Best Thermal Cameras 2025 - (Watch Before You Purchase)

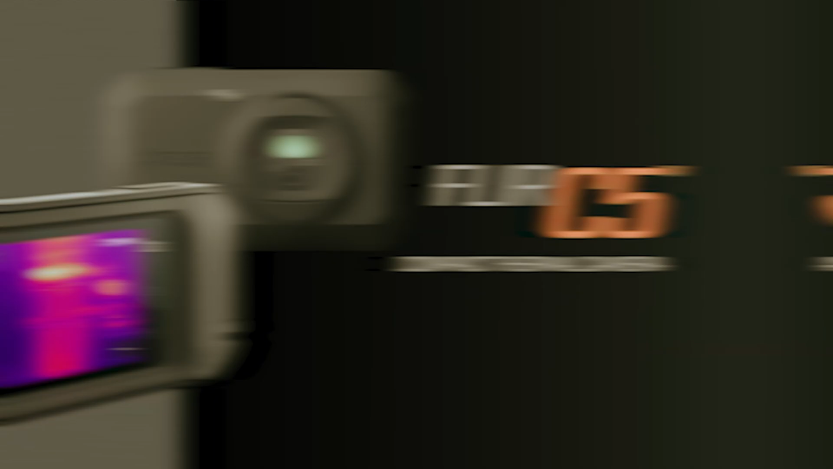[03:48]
However,
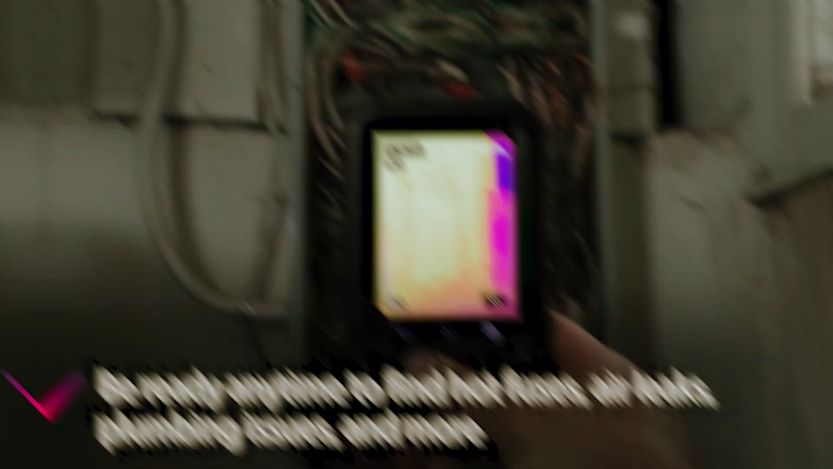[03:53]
you may notice that other devices in the same price bracket offer higher resolution and better accuracy, plus minus 3 degrees Celsius than the C5.
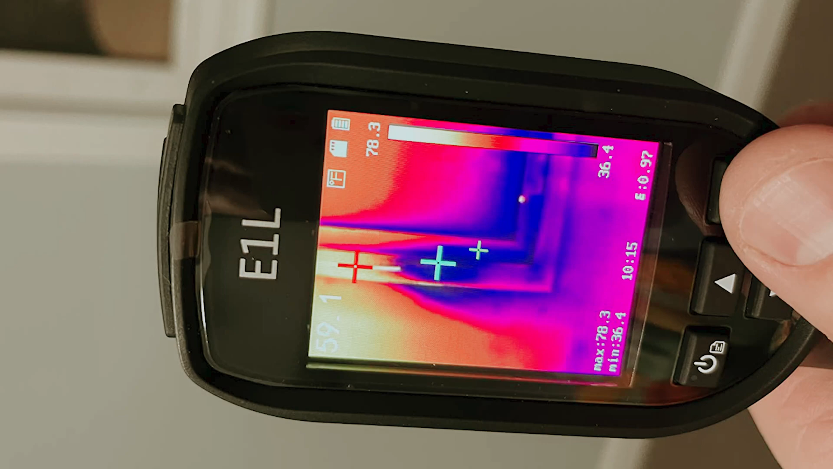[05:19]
It may not compete with the advanced features found in FLIR's X series, but considering its lower price point, it offers significant value.
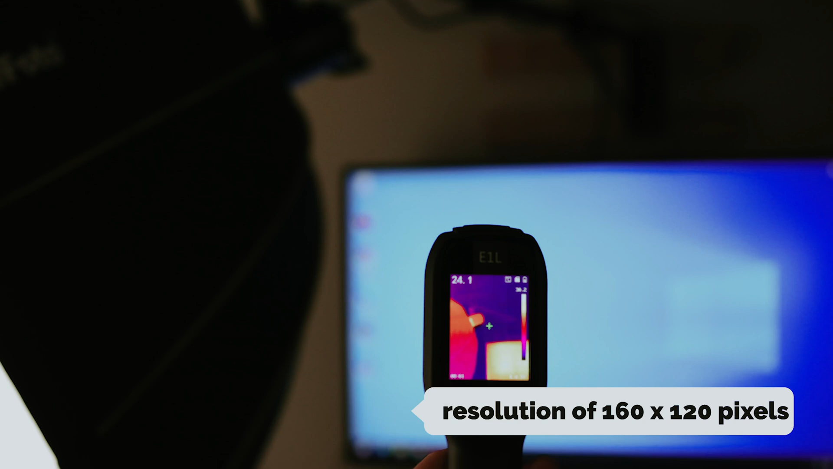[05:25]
With a resolution of 160 x 120 pixels,
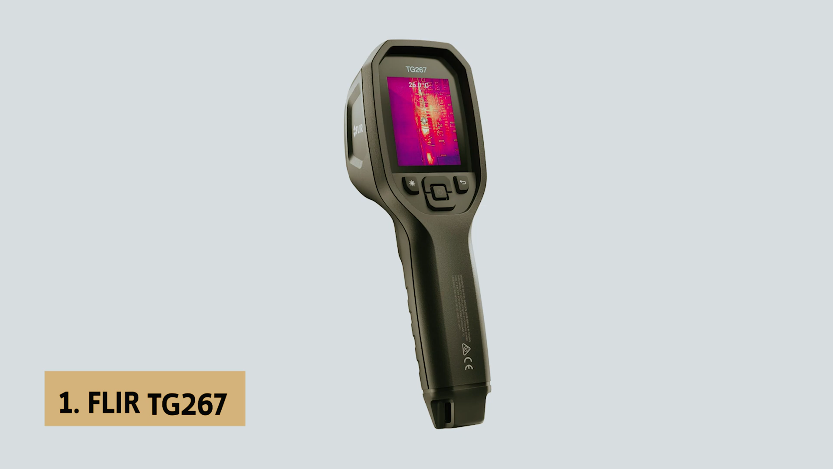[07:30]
And finally, the number one on our list is the FLIR TG267, our pick for best thermal camera overall.
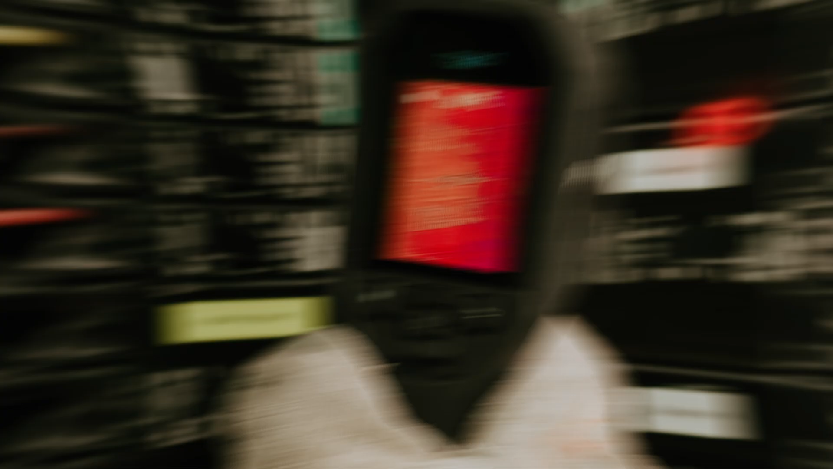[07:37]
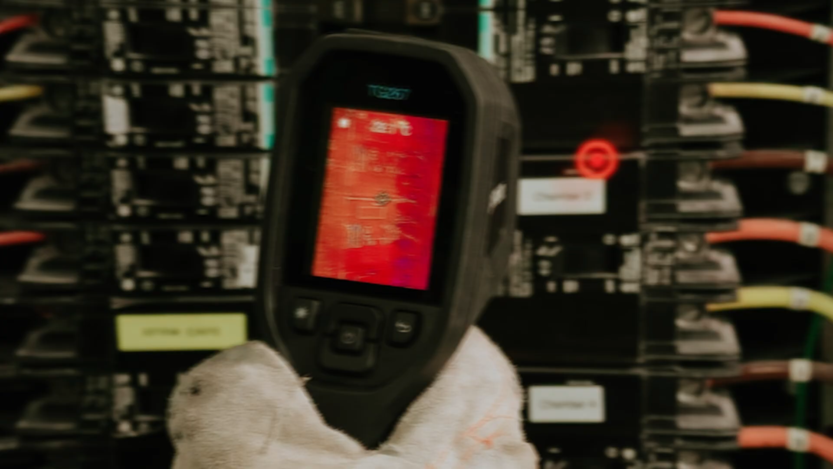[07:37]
The FLIR TG267 thermal imaging camera is designed with you in mind, providing a straightforward user-friendly experience right out of the box.
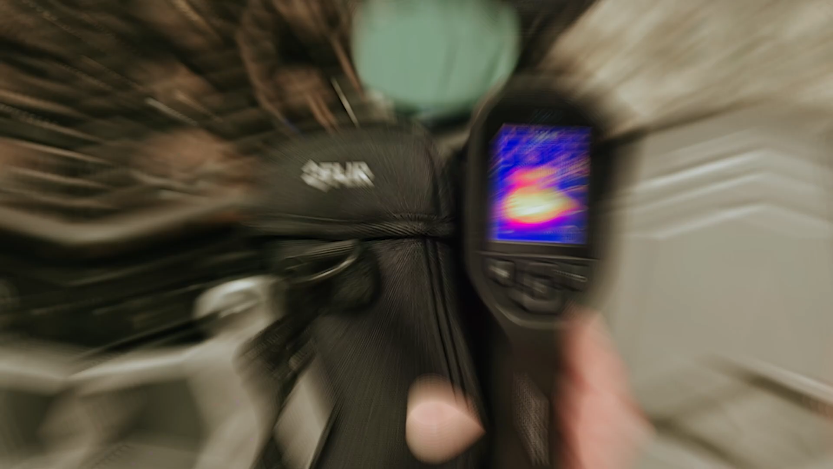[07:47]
its IP54 rating makes it resistant to dust and water,
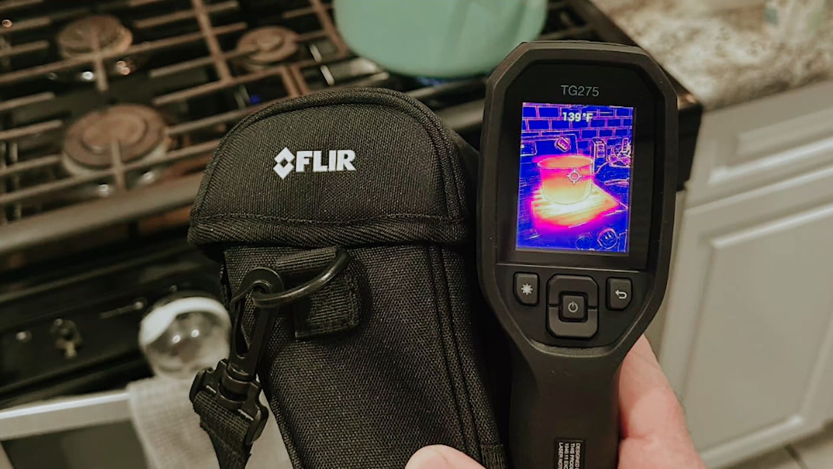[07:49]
On screen: spot 139°F
ensuring reliability in various environments.
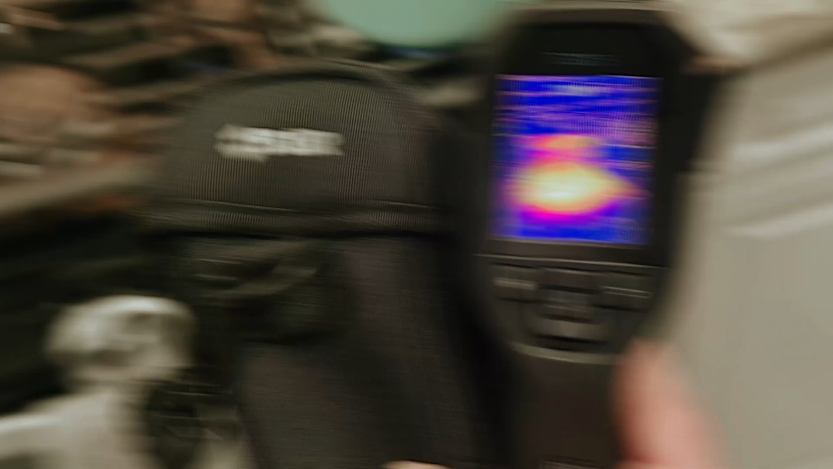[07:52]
With durability features like a drop resistance of 2 meters in operational
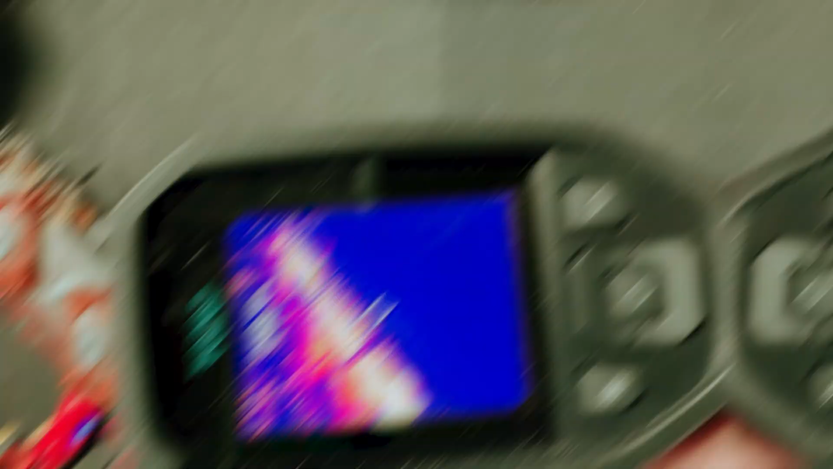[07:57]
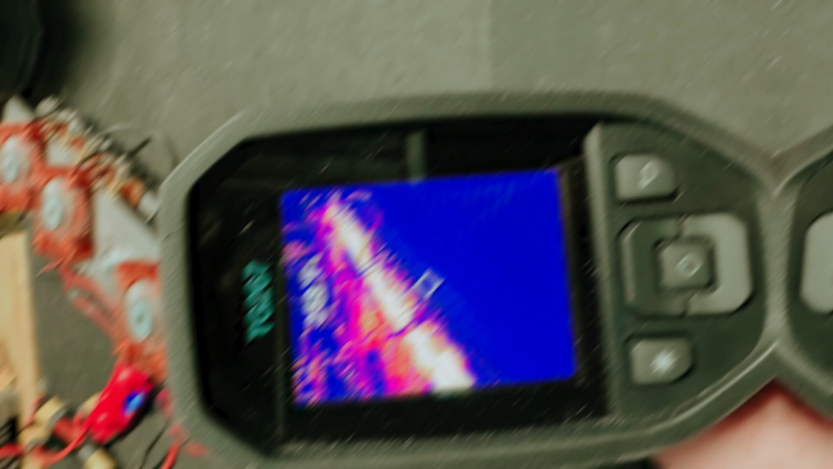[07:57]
temperatures between minus 25 degrees Celsius to 380 degrees Celsius,